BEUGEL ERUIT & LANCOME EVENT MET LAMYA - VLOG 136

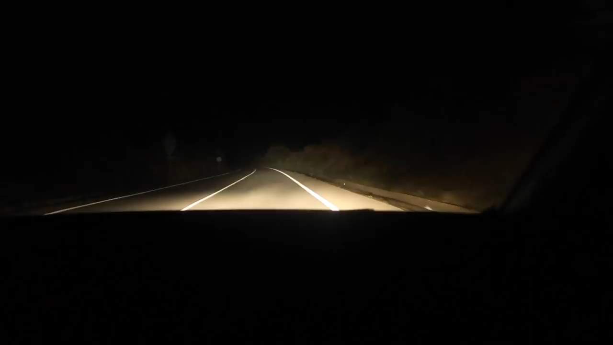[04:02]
Kijk hoe donker de wegen nu zijn. Het is echt super eng. Daar ga je een gat in, gewoon. Wij zijn net aangekomen.